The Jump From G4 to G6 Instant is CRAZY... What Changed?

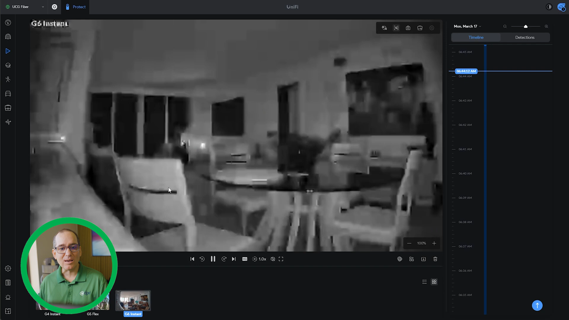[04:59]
If I go in the G4 Instance, I can make it out, but I just can't make it out at that level that I can on the G6 Instance that, you know, there's just really detail in that sky. If I, if I go in there and I zoom in over on the sky, I just can see,
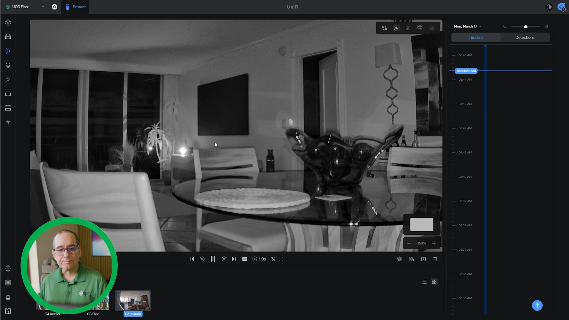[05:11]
I can see a lot more on that sky than I can on this guy. How much is that really going to make a difference for you?
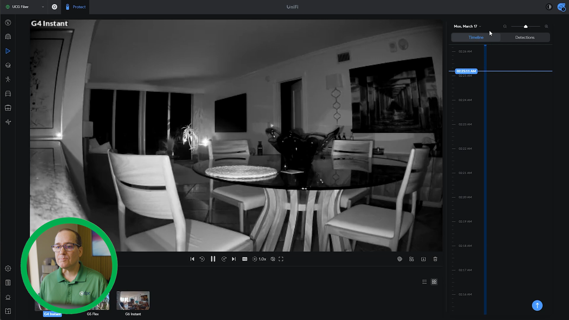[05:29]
I'm not sure, but you know, for somebody that really is wanting the detail and the data there, that may be a real, a real thing. So I'm going to go back here. So here is last Friday. Actually, I put it out on the balcony last Friday, just to see what it would do out in the, in the wild of the outdoors.